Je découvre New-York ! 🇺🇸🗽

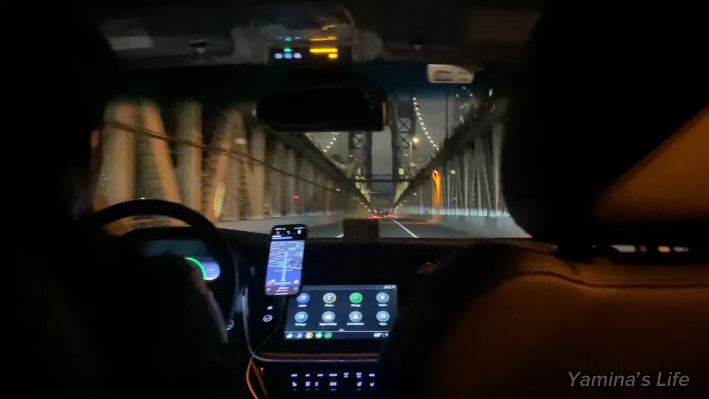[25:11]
Et vu que j'étais déjà ultra fatiguée, je vous raconte pas comment je luttais pour pas m'endormir dans le taxi. D'ailleurs, on est passé sur le pont de Brooklyn, donc j'avais un autre aperçu cette fois-ci.